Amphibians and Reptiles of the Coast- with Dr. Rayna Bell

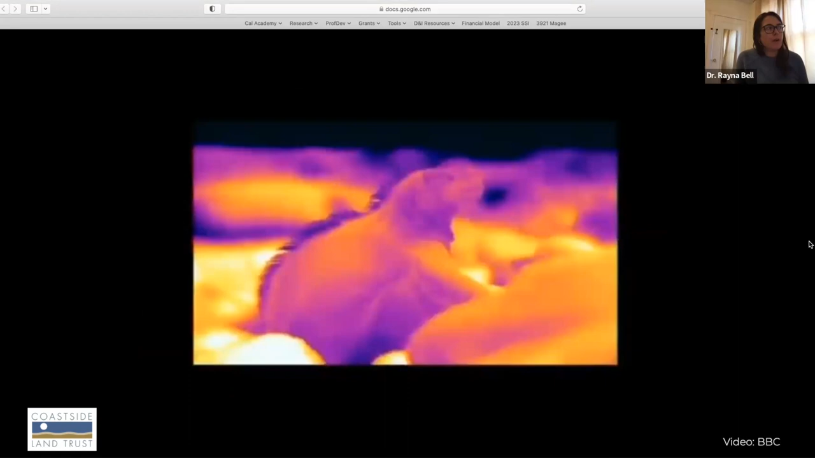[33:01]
And then the warm parts are going to be yellow and orange.
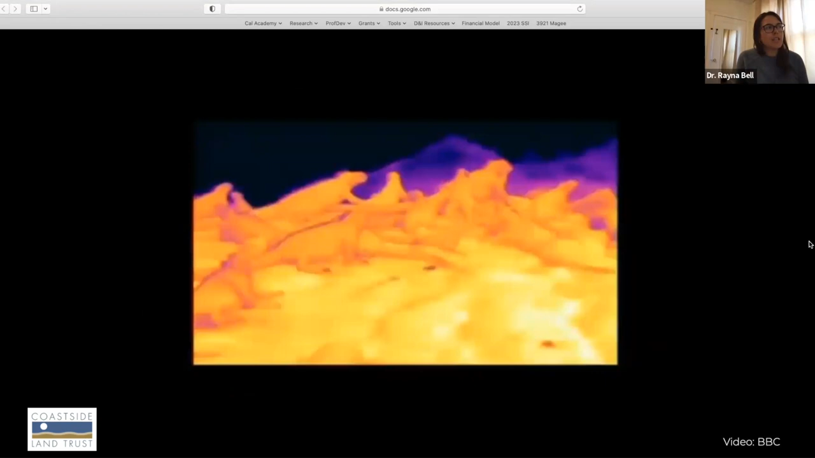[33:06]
And so initially, it's just the rocks that are really hot and orange.
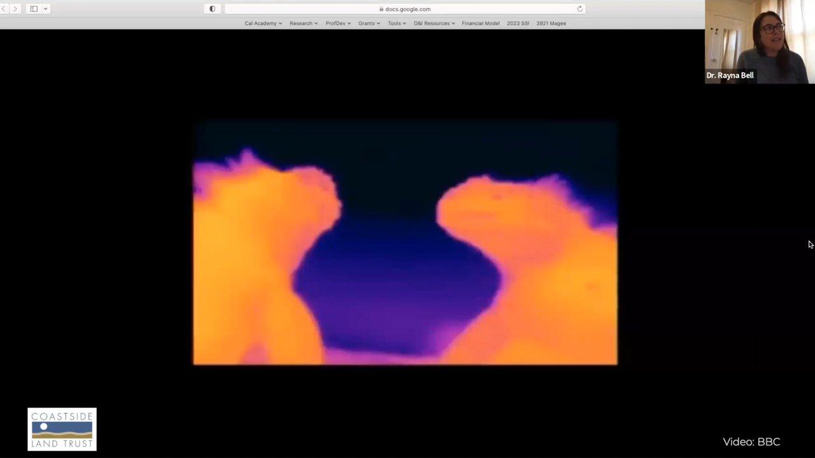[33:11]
But throughout the day, as the marine iguanas are basking, they start to heat up.